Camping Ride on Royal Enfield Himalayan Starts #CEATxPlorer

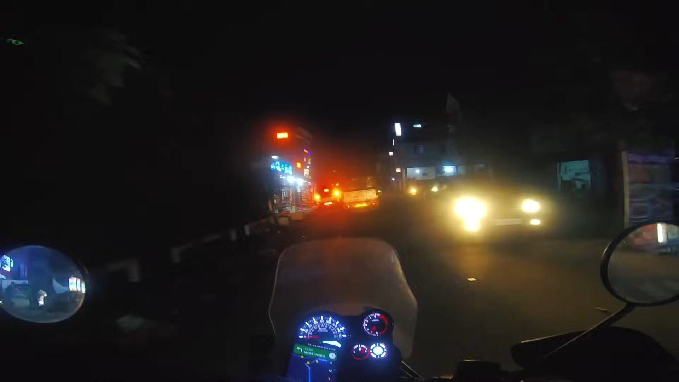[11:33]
आधी मार्केट बंद हो चुकी है 8:00 से पहले, और 9:00 तो मुझे लग रहा है पूरी बंद हो जाएगी।
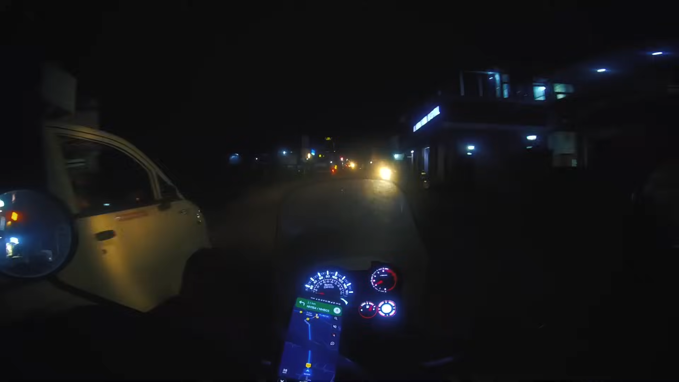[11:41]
और मे बी हो सकता है कुछ डे ऑफ, वीकली ऑफ वाला सीन हो, आज फ्राइडे है, तो वो तो कांगड़ा के लोग ही बता सकते हैं। भाई कांगड़ा वालों कमेंट करो, क्या कांगड़ा बंद रहता है फ्राइडे को?
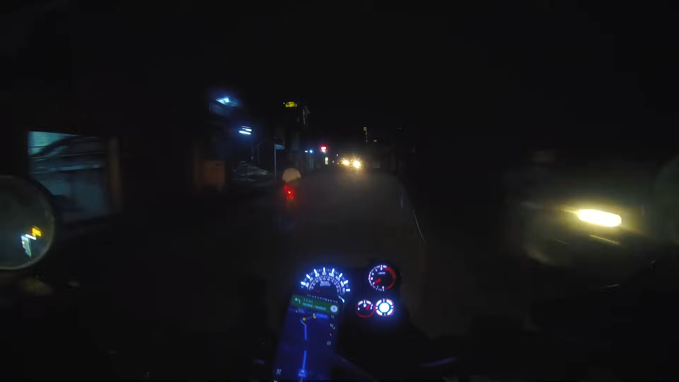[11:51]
सब लोग मूवी देखने जाते हैं क्या? यहाँ तो यार अच्छा ठंडा मौसम हो रहा है। अभी हम लोग जो है पहुँचने वाले हैं, 1/2 किलोमीटर रह गया,
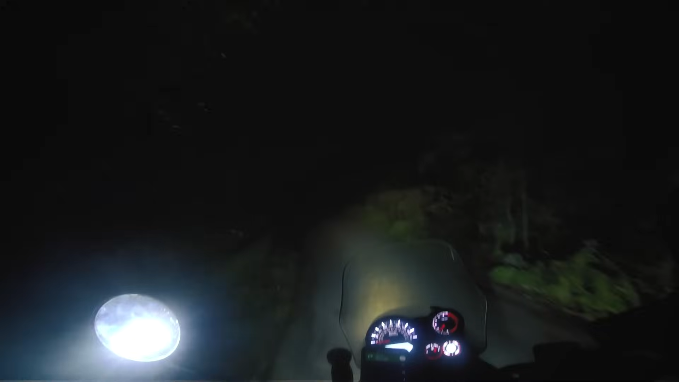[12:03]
बिल्कुल जंगल वाला रास्ता है एकदम।